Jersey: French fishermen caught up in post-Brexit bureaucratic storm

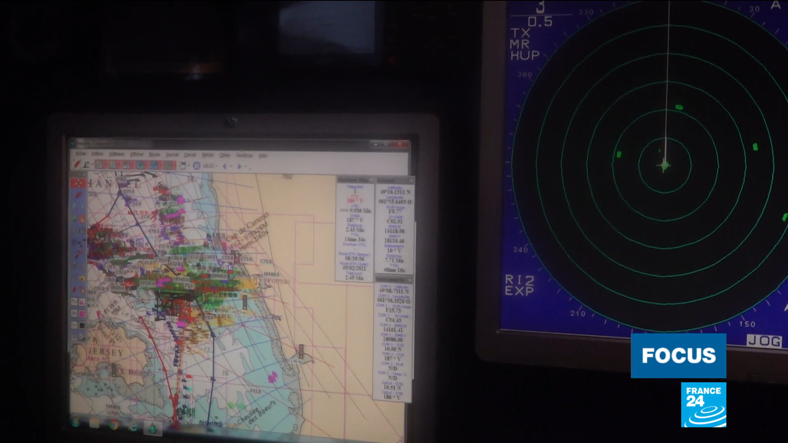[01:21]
We'll be left with just this strip, since they want to take back all this area here.